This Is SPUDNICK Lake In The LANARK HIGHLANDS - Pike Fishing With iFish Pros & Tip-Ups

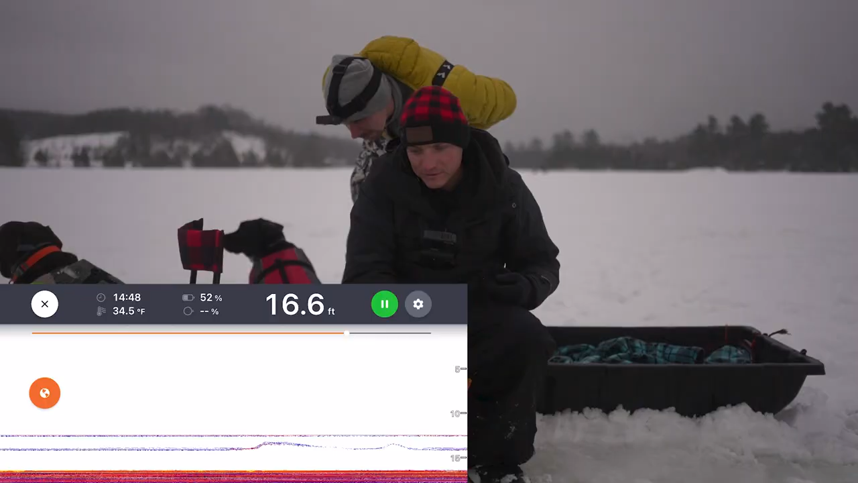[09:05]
On screen: depth 16.6 ft, water 34.5°F
Okay. Yeah, I know. Like, look at that shit.
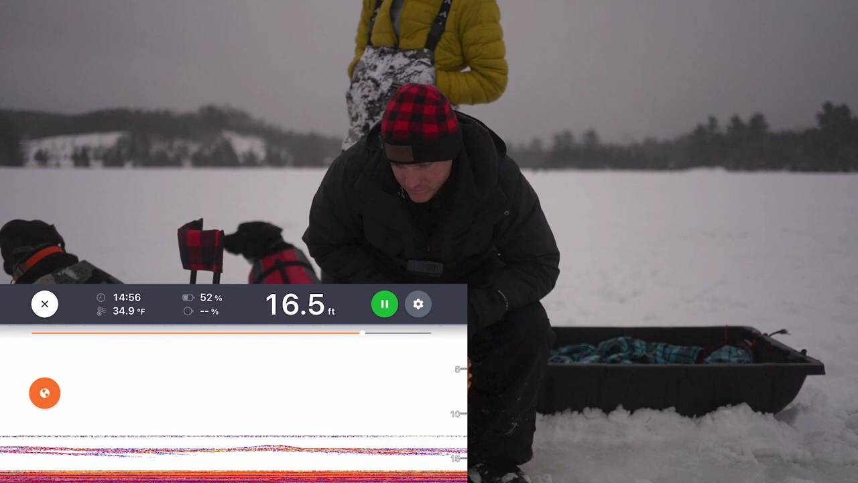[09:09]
On screen: depth 16.5 ft, water 34.9°F
He's like, oh, what's this? New minnow. New minnow life.
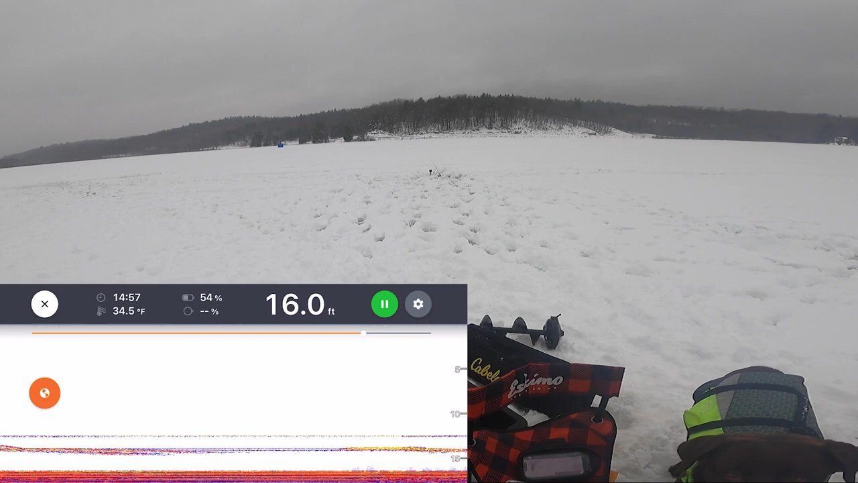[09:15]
On screen: depth 16.0 ft, water 34.5°F
What the heck? It almost looked like he grabbed it there.